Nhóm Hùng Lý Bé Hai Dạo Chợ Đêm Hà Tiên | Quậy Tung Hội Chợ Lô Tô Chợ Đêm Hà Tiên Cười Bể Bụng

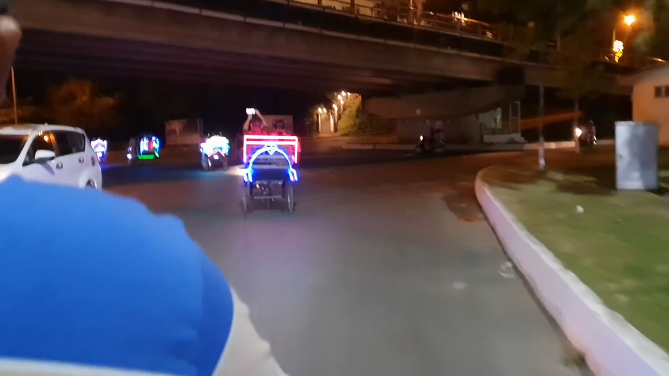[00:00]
Rồi hello tất cả mọi người nha. Hiện nay thì nhóm của chúng em đang đi chợ đêm ở Hà Tiên cả nhà.
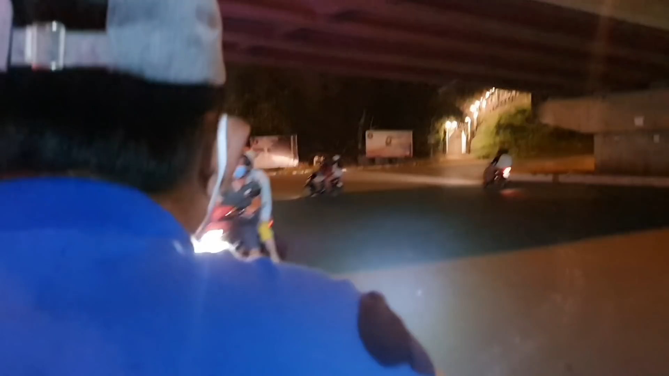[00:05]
Đó, chúng em đang ở trên một chiếc xe xe lôi đúng không ta?
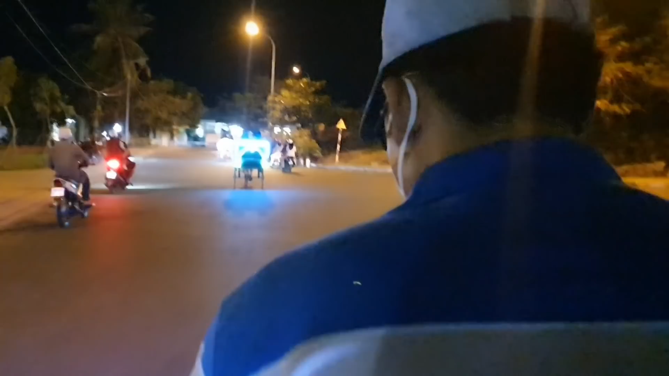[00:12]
Một chiếc xe lôi cả nhà. Đó. Hồng Lý và bé Hai và những người đi xe khác nữa.
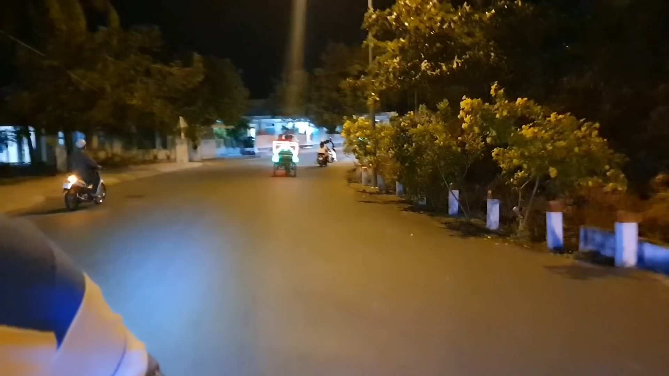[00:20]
Mỗi xe có 4-5 người gì đó. Chút xíu thì ra chợ đêm chúng em sẽ quay cho mọi người xem nha.
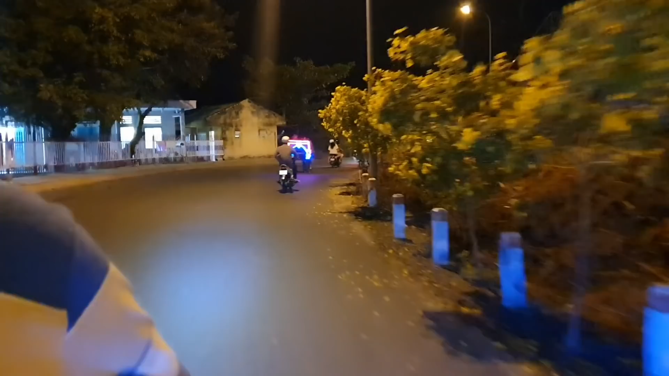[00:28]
Rồi tới chợ đêm rồi nha, nhà đây là cổng chính rồi cả nhà. Đó.